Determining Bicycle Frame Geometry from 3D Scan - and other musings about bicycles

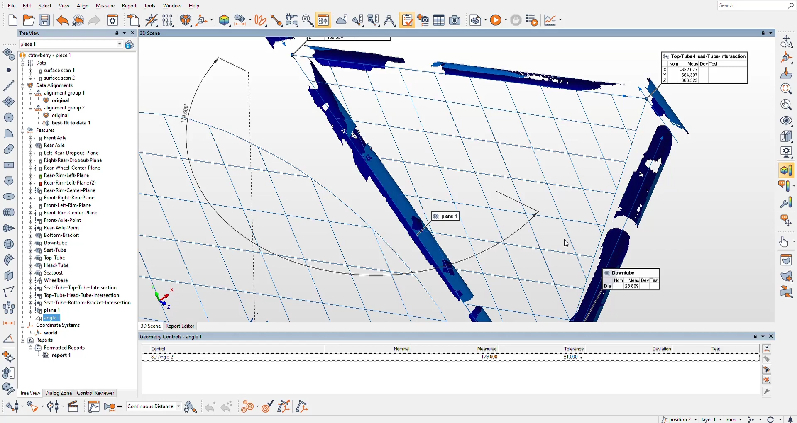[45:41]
Like, I could probably take some points from the down tube and more head tube points and whatever.
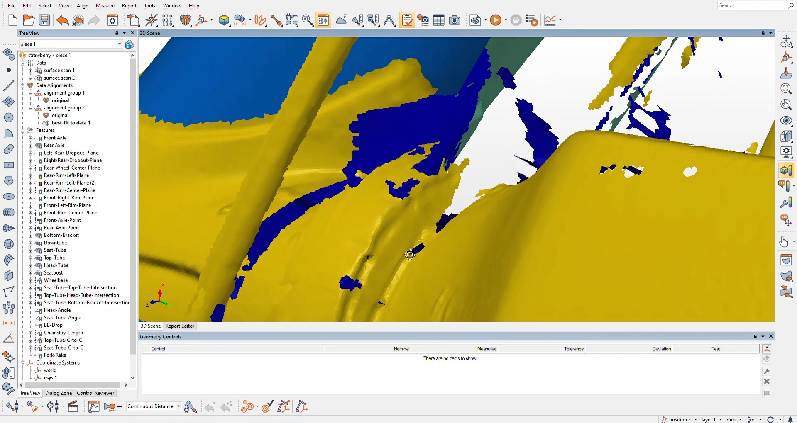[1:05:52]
Let's just fit a plane here. I'm just gonna pick on there,
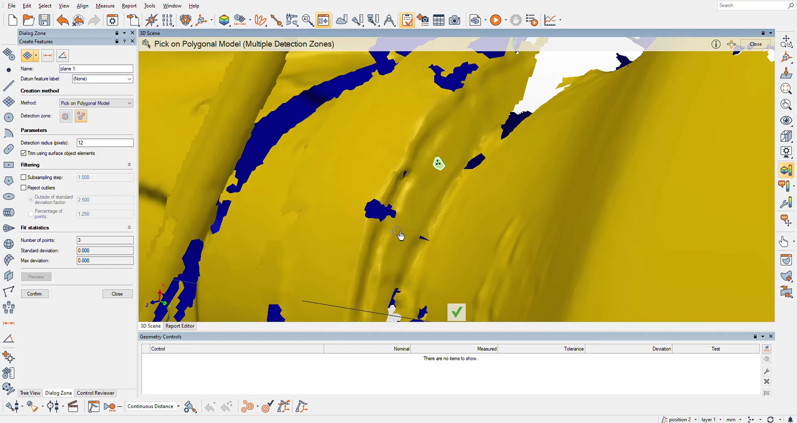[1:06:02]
and we're just gonna just, I mean, this plane is gonna be pretty rough, I'm not gonna lie.
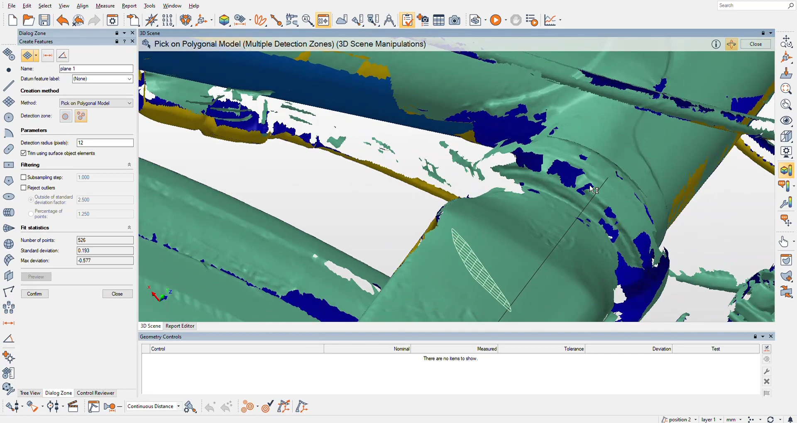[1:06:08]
And but it really shouldn't matter.
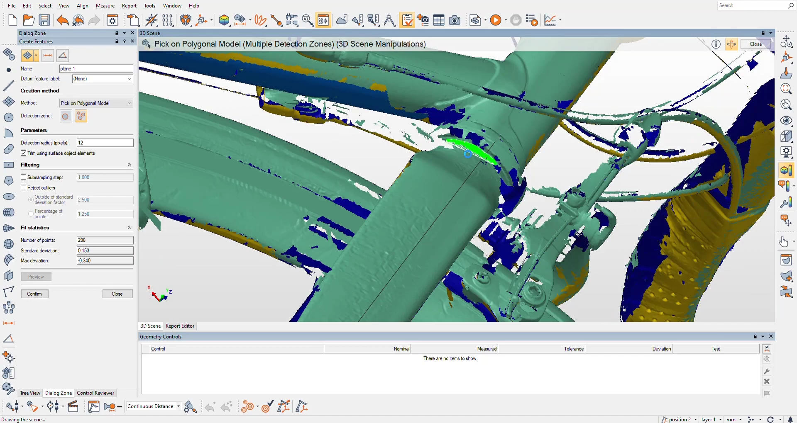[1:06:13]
All we're trying to do, can it just not, it just doesn't want to,
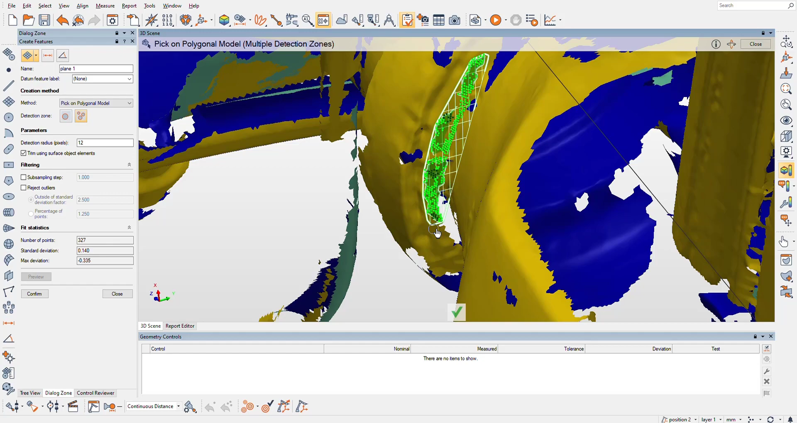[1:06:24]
it doesn't want to find, it doesn't want to like connect those dots because it's pretty bad. Okay.
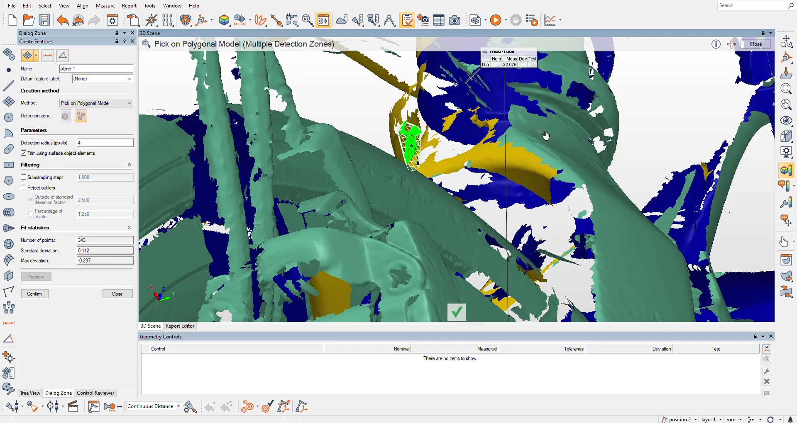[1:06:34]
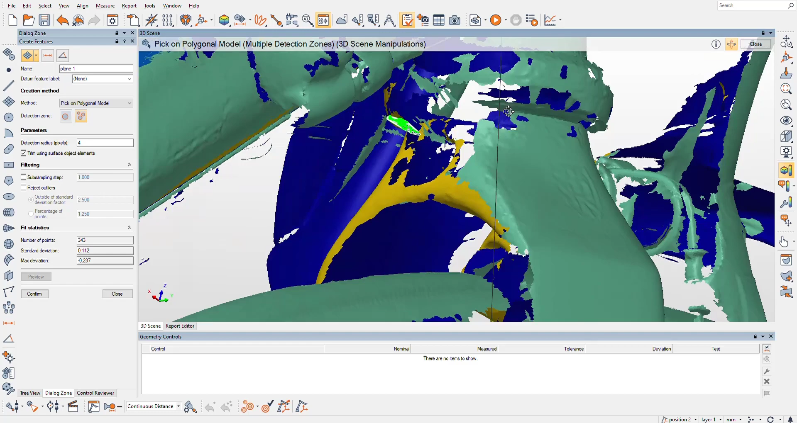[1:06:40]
Well, I don't think a cylinder would be any better. So
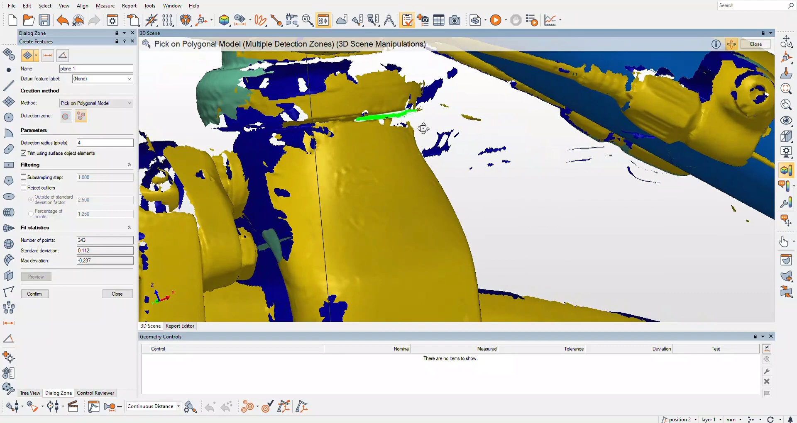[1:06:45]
I'm actually just gonna, who cares? I'm just gonna go with that plane and I'll just kind of get myself a rough
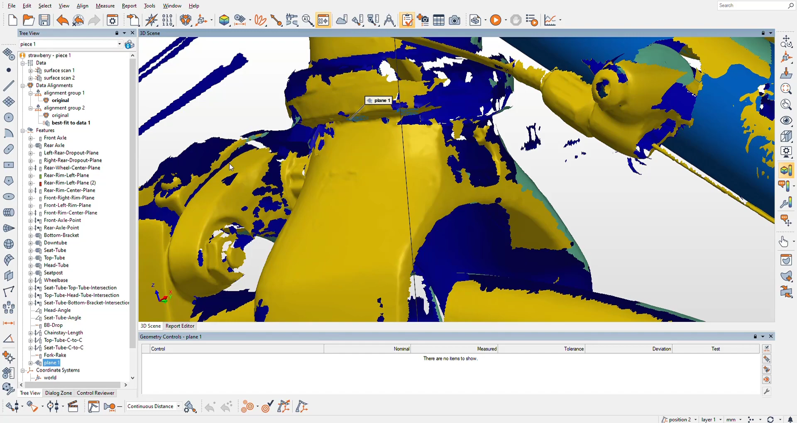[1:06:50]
fork length measurement. So I'm just gonna do a distance between,